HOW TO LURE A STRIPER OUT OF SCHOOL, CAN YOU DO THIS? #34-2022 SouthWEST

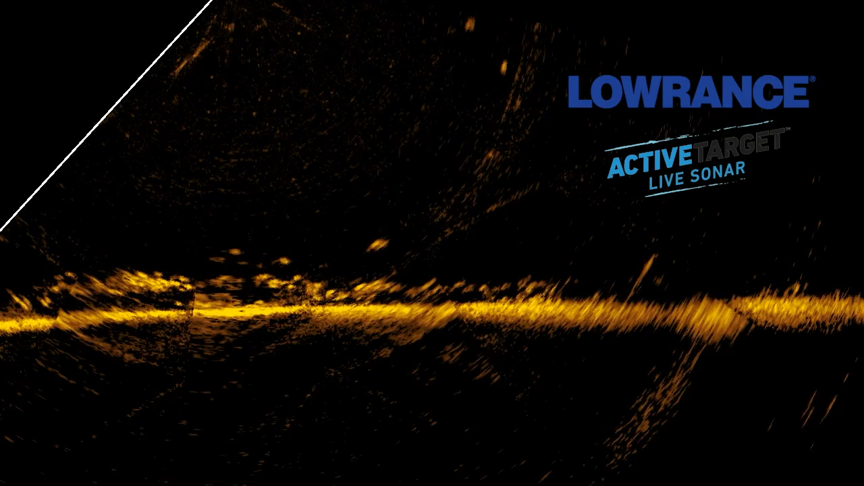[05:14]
Those are all stripers you're seeing right there. And a lot of what they're doing is they're following my bait up and then turning away from it. So I'm having to kind of experiment with the technique to try to get these fish to bite an artificial.
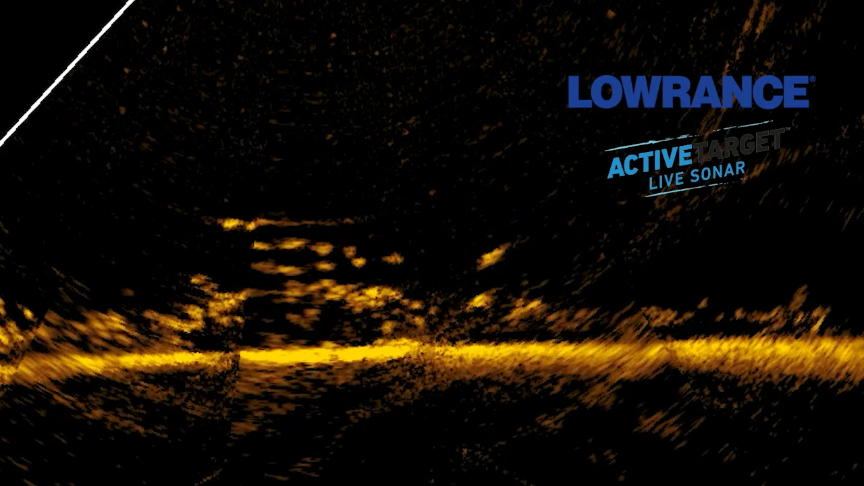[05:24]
The guides come out here with live bait. And they're usually done by eight or nine o'clock in the morning back cleaning fish with limits for everybody in the boat.
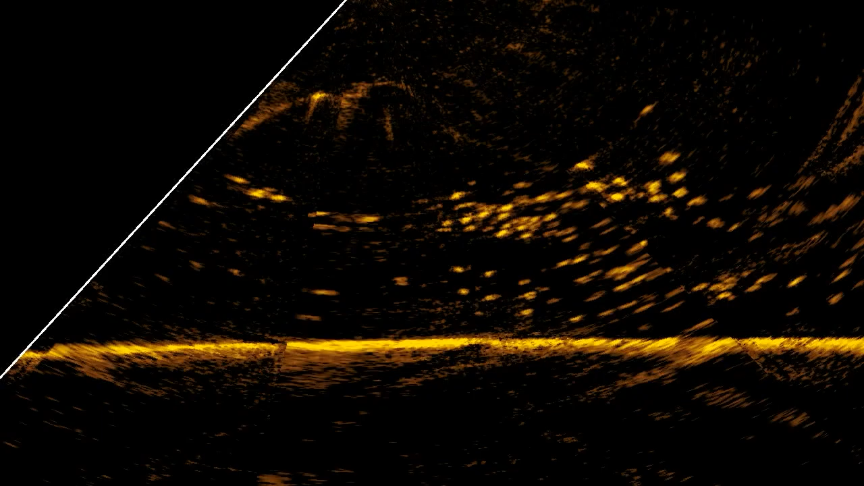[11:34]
of thousands stripers in fact yesterday evening right at sundown i'm telling you three or four acres of fish came up just out and you can see i'm out in the middle of the lake here